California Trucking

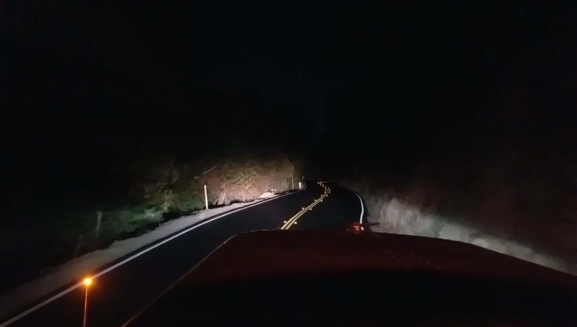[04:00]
Traveling up this road was very, very intense for me. My balls were up inside my body. My asshole was puckered up like a goddamn fish. I don't know. It was just so goddamn intense. Every little turn, I was nervous. I would... My trailer would fall off. In fact, at one point...
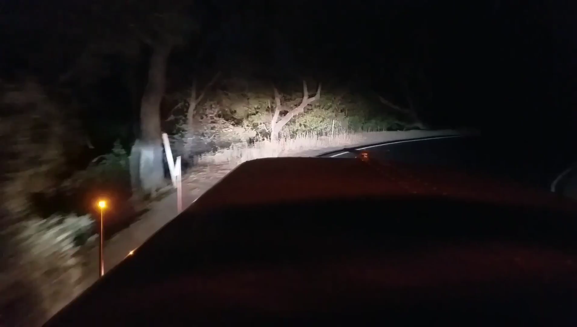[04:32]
There was a serious concern that my trailer was gonna fall off the edge. I hugged the side of this mountain so tight. And my trailer still caught the corner and wanted to go off the edge. This shit went straight down. The higher you got, the scarier it got.